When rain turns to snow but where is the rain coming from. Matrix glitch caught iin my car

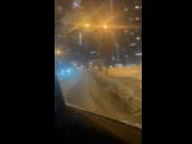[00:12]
We're gonna watch rain happen. It ain't no rain, it happens.